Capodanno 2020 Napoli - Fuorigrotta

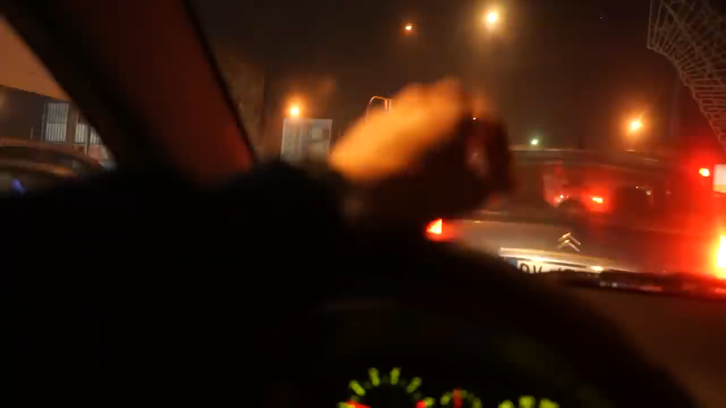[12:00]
Perché quanti minuti per arrivare al place? Almeno 15 minuti. Sono le 12.50. Beh, sono le 12.55. Quindi devo arrivare lì alle 1:30. Tutto a posto. L'ambulanza, devo farle passare. Mi accosto.